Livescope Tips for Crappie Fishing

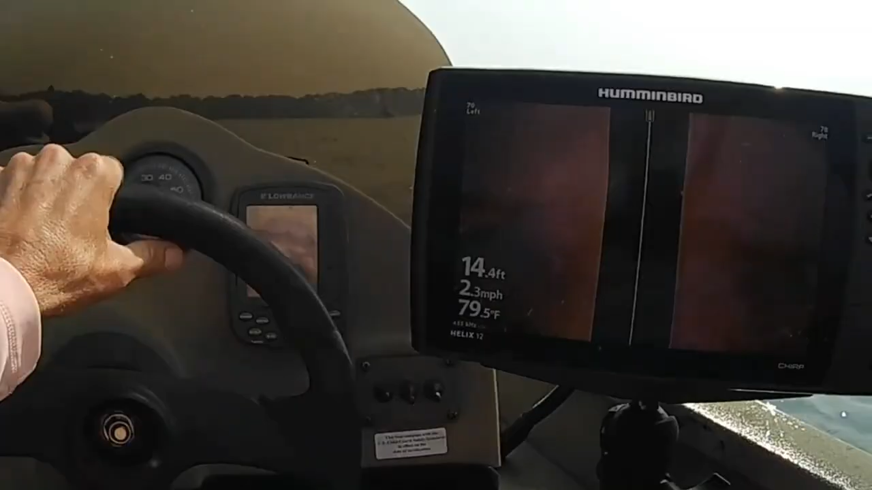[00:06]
On screen: depth 14.4 ft, water 79.5°F, speed 2.3 mph
Oh, looky here. There's a brush pile right there.
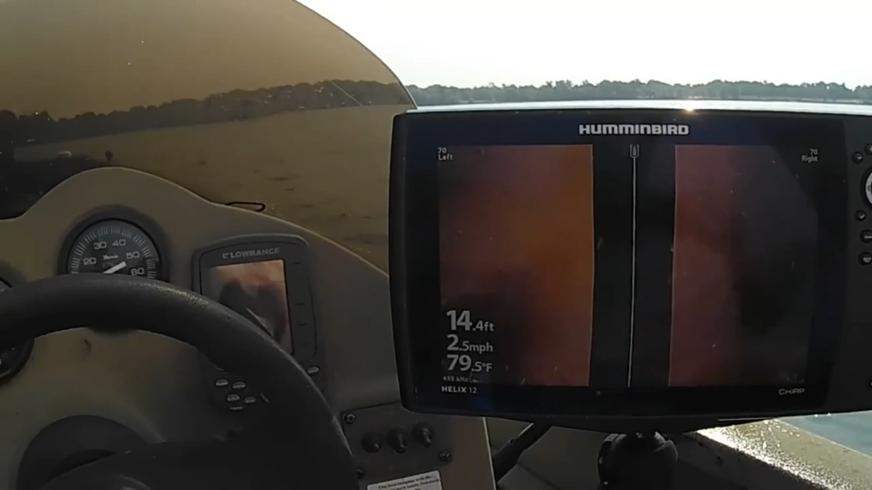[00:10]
On screen: depth 14.4 ft, water 79.5°F, speed 2.5 mph
We're going to fling the livescope overboard and see if we can't find us a fish to catch out of that real fast.
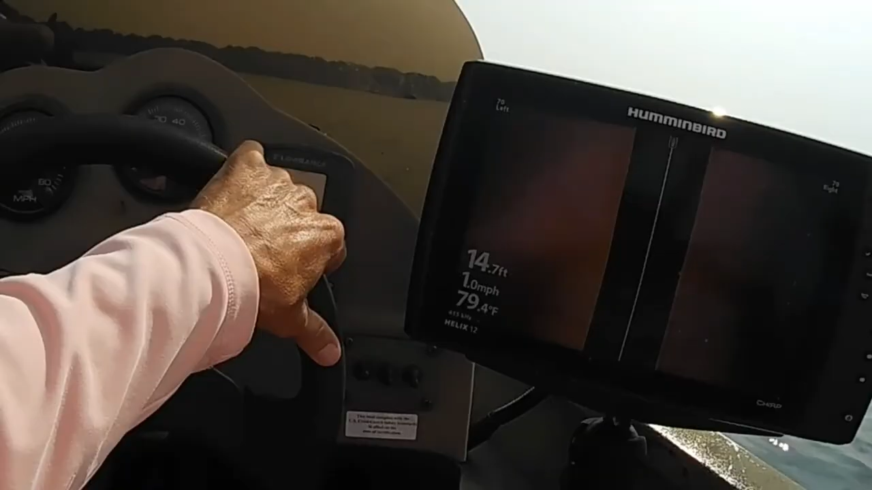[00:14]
On screen: depth 14.7 ft, water 79.4°F, speed 1.0 mph
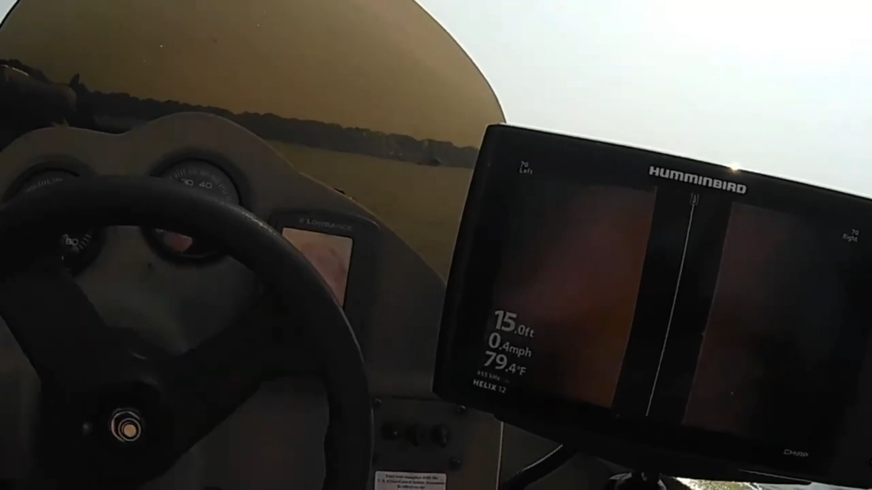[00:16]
On screen: depth 15.0 ft, water 79.4°F, speed 0.4 mph
Alright, I don't know if you can see it with the glare of the sunshine.
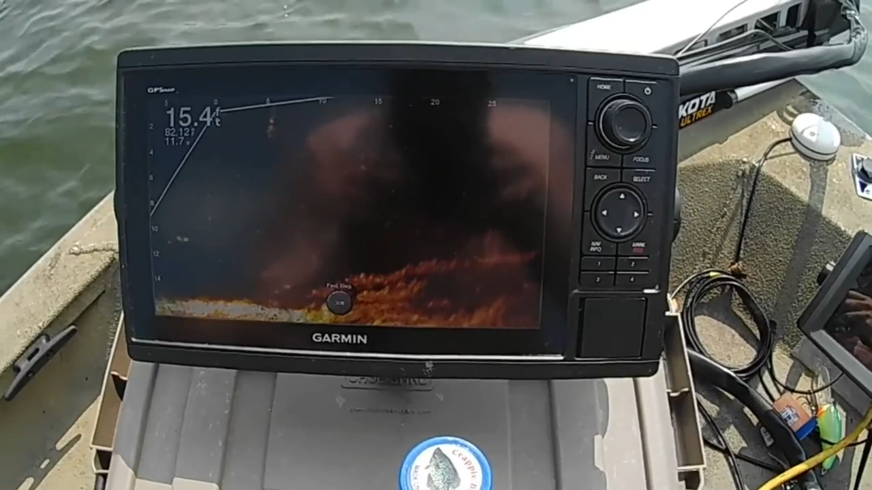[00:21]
There's a laydown right here in front of me that I found with a side imaging. There's fish hanging down inside that laydown. You watched my last video, I mentioned about keeping your
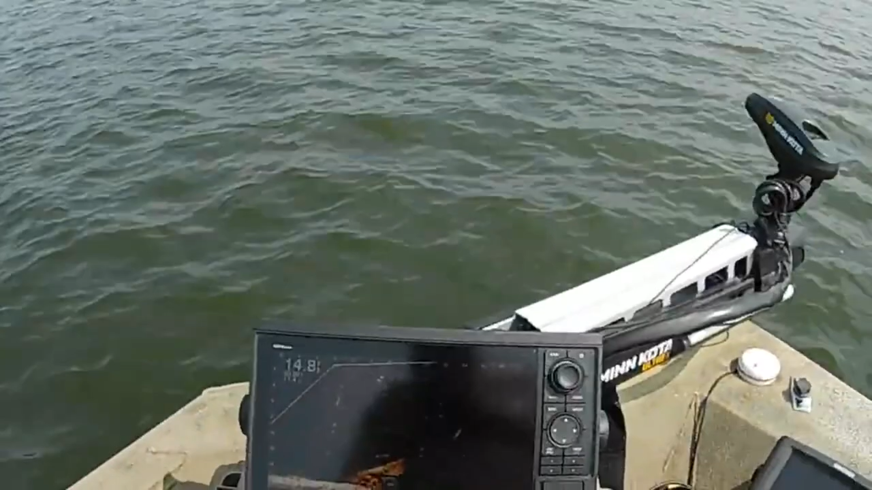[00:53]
especially in shallow water. And if you see that the jig you're using is about the same size as the fish that's after it, heck, you might as well leave. Because that's just little old bitty fish. They can look a lot bigger on this screen than what they actually are. And you know that by the size. The comparison of the jig that you're using versus the image that shows up of the fish down there that's all around it trying to get it.